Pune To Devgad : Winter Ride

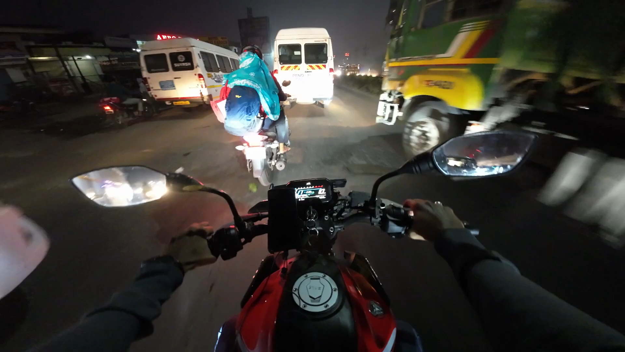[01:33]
बरं बघा, सकाळचे 7 वाजले, करेक्ट 6:03 झाले. ट्रॅफिक आतापासून लागली हो. पुण्याचं लईच अवघड आहे. पुणे कधी बंदच होत नाही.